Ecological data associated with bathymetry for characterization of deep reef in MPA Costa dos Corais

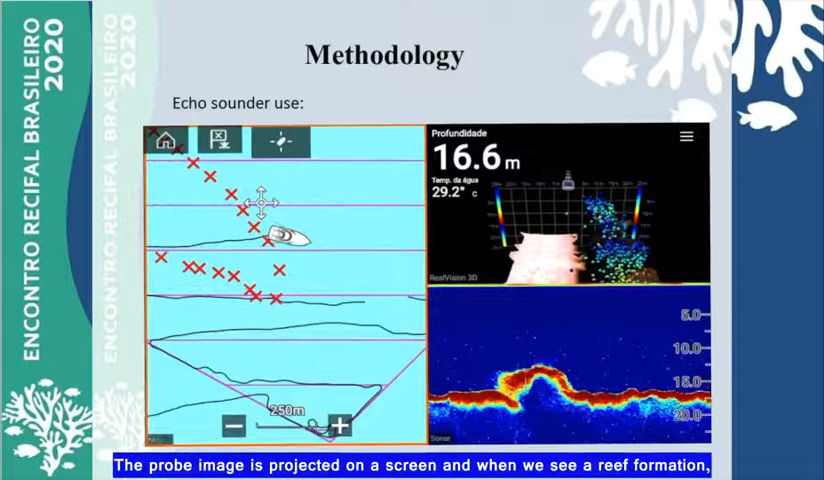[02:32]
On screen: depth 16.6 m, water 29.2°C
O barco fazia trajetos pré-estabelecidos dentro desses polígonos e quando aparecia na nossa tela um cabeça, uma formação recifal, o barco era ancorado e os mergulhadores iam fazer a caracterização biológica.
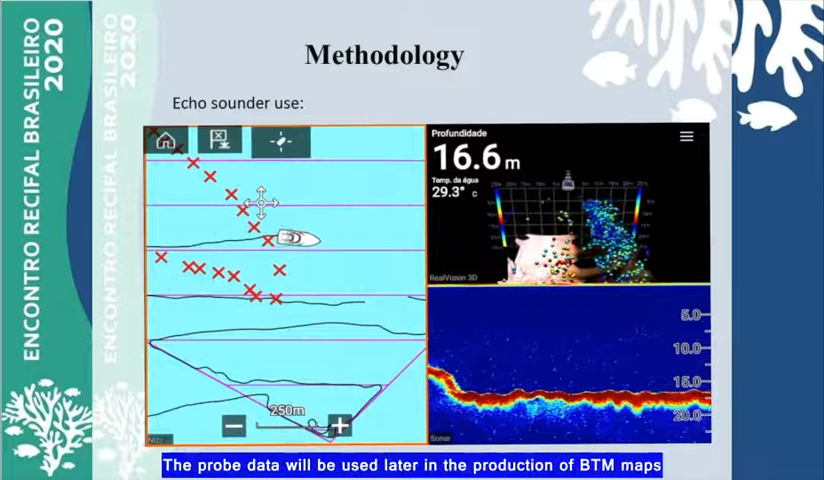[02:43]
On screen: depth 16.6 m, water 29.3°C
Os dados da sonda serão usados para a produção de mapas de BTM.